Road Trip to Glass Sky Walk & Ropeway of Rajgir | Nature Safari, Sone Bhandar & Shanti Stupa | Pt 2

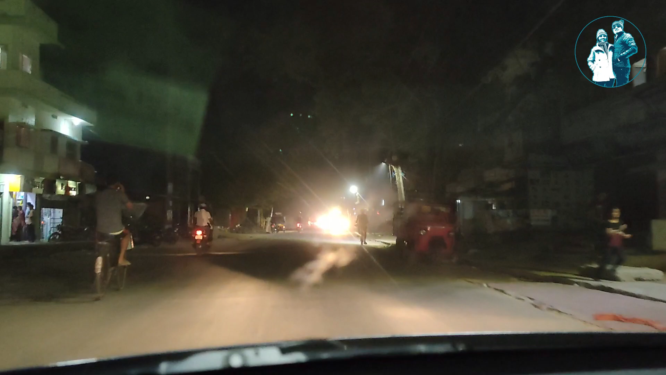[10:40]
हम अभी गया में घुज गए है अभी फिलाल होटल पहुचने
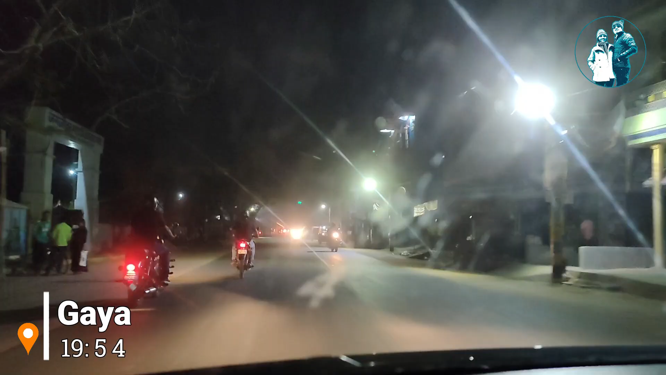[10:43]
के लिए 15 km है और हुमारा होटल बोद गया में लोकेटड है हाफनार ज़सा लगेगा राजगीर से गया तक हम जिस रूट से आए है बहुत
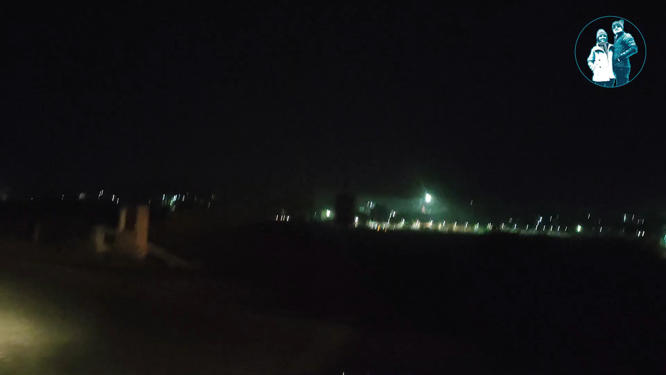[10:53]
ही सुनसान रास्ता था शौटकत था
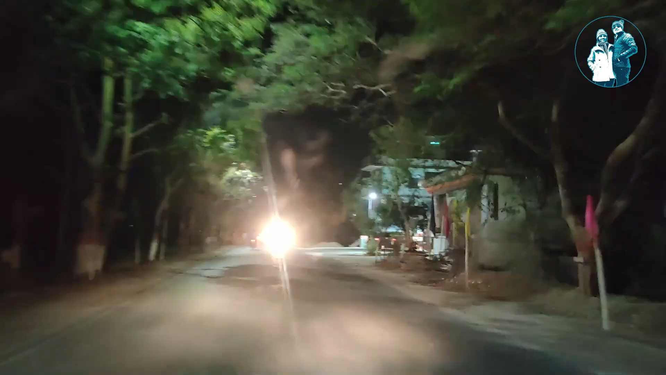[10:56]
वो अगर अभी फाइनली हम सिटी पहुच गये है
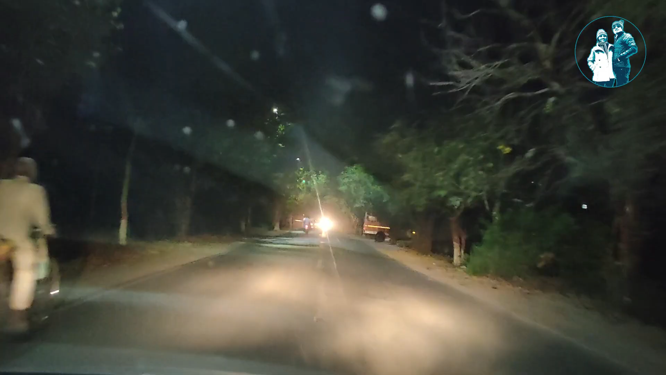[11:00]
बडा सिटी है ये गया अभी हम जा रहे हैं बोद गया के तरफ